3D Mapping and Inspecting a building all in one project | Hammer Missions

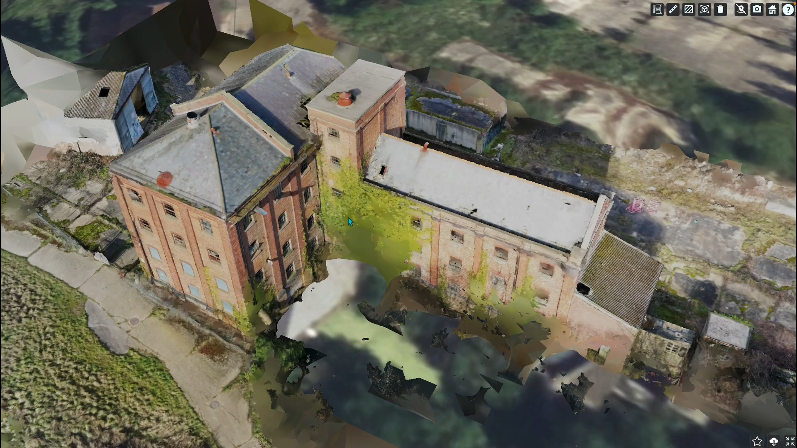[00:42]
So, that's your top down, your nadir shot or your satellite shot, and then it requires obliques as well,
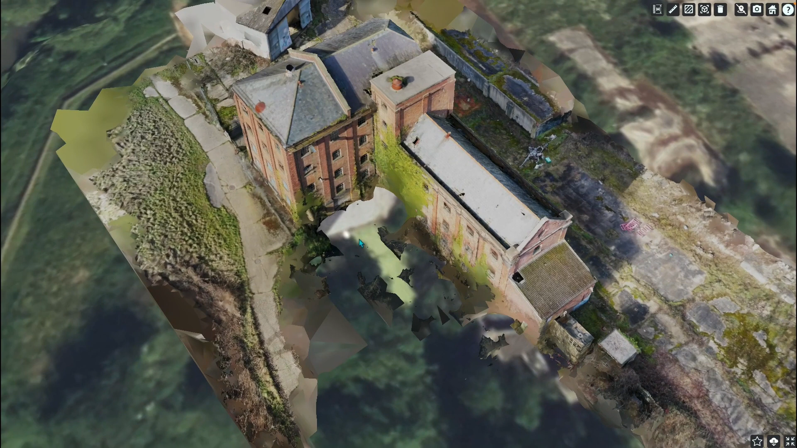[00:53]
which will be your shots around the outside of the building.
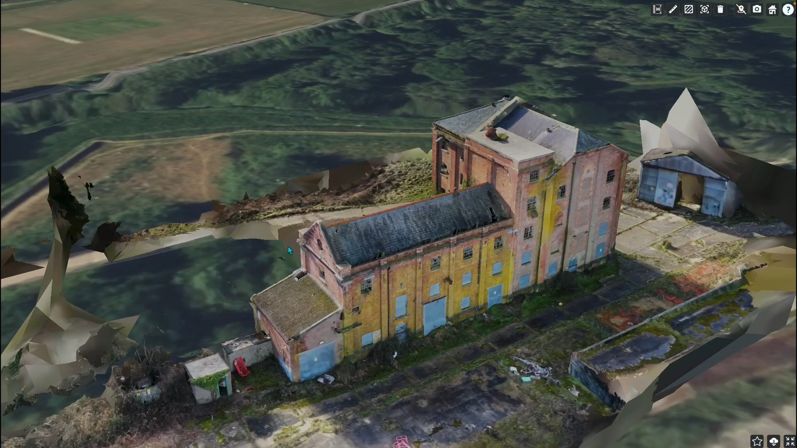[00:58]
And, obviously, when you combine those two together,
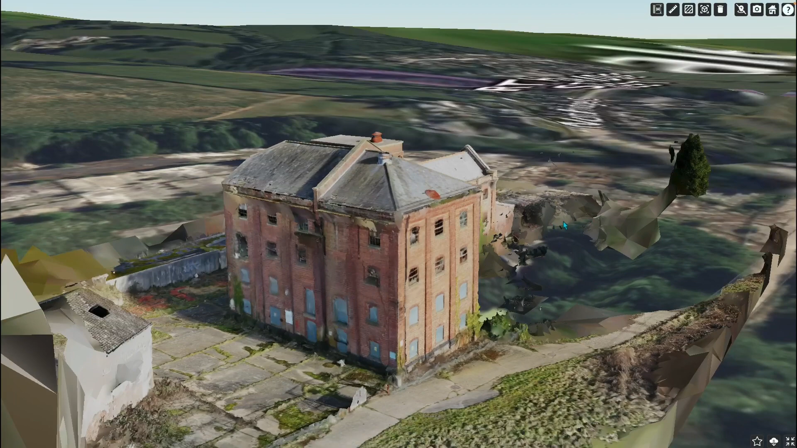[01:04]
you get your 3D model. So, when it comes to inspection, that requires photos that are close up and of high detail.
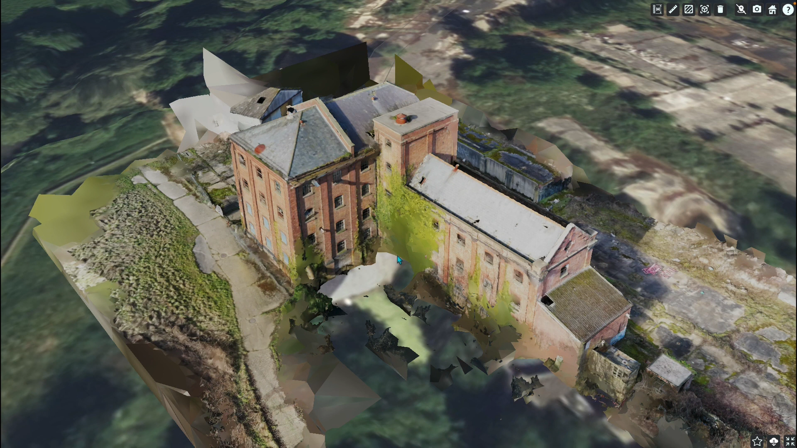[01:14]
So, what happens when you combine those two photos together, when they're not correctly aligned, is it causes a massive 3D model mess, as we have experienced in the past? Not this one.
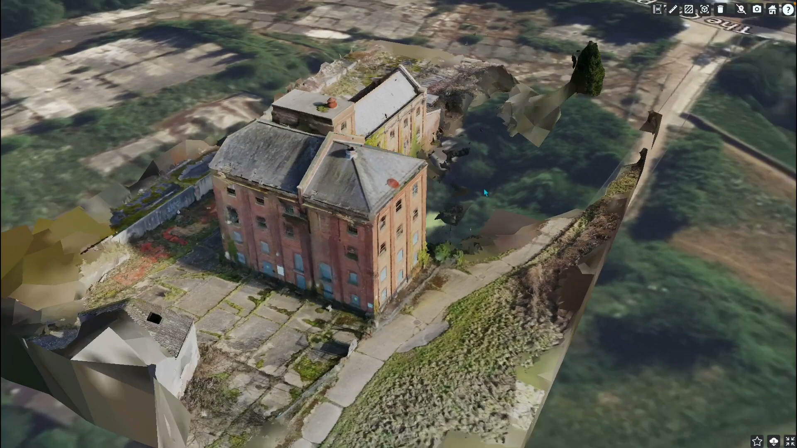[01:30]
This came out very, very well, because we played by the rules on this. So, what we're going to do today is we're going to basically take you through how to separate those two factors.
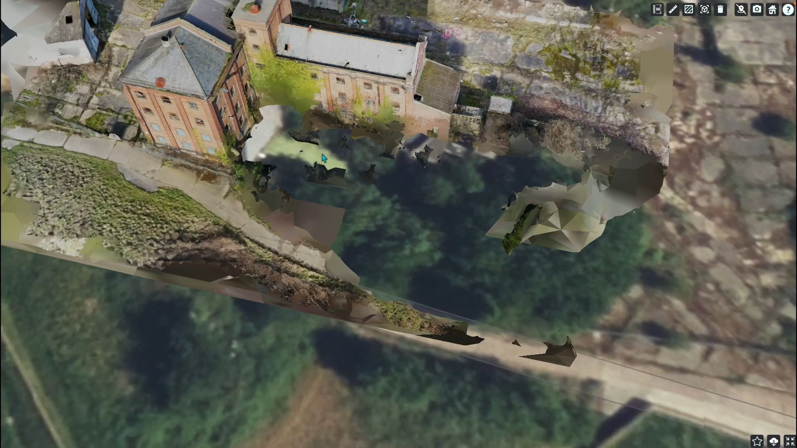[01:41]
So, you end up with a fantastic looking 3D model, but you also have inspection shots to look at, which are a separate entity to your 3D model.
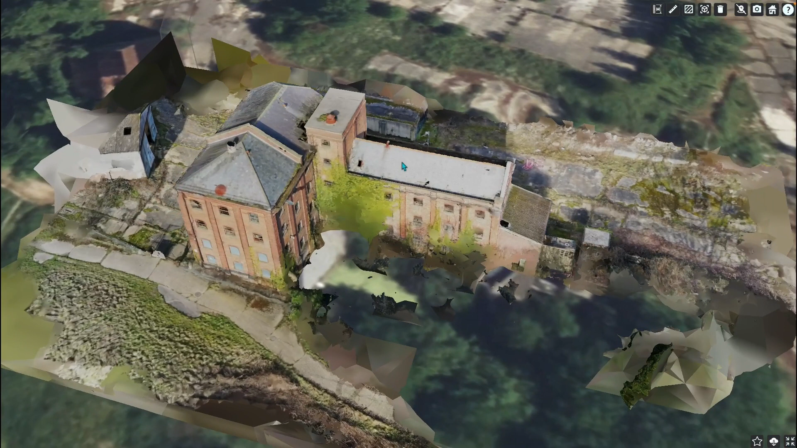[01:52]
So, we'll move on and we'll go through that process.
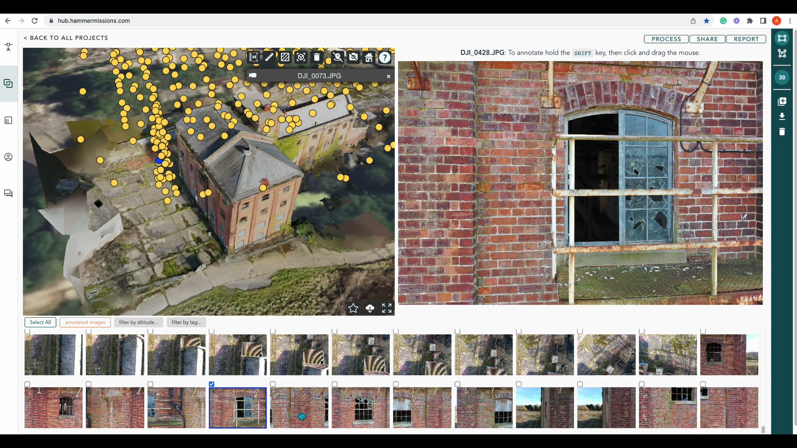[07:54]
So, you have a 3D model and inspection shots all in one project.